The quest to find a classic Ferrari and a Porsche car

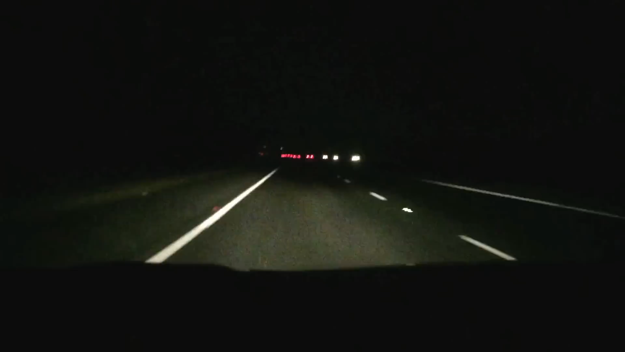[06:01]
This is how dark it is on the road. Uh, still on the highway after a few hours and, uh, of driving and, um, yeah. And we've finally made it here.
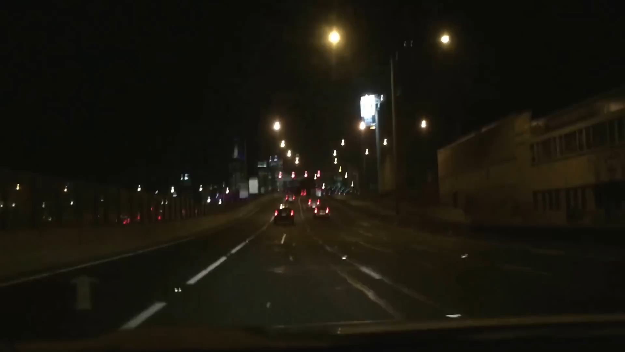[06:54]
On our way back, Melbourne city.